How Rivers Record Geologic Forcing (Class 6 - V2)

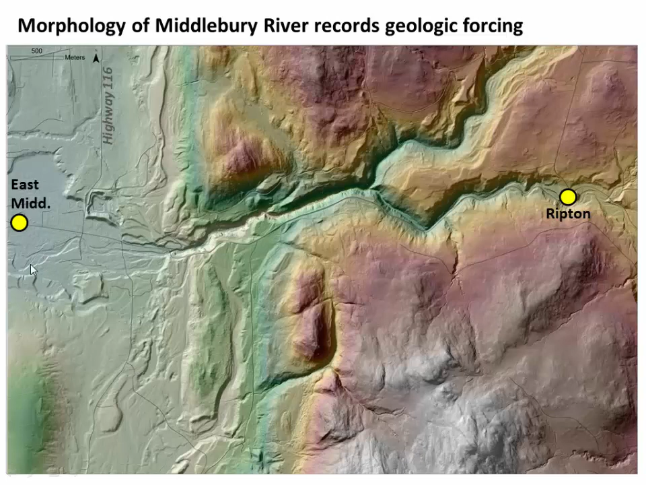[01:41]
But if you look closely at the topography, you see all kinds of interesting features. We see river terraces. We see rough bedrock surfaces. We see abandoned channels. And if we start to understand how these features form, we can read out the history of the river.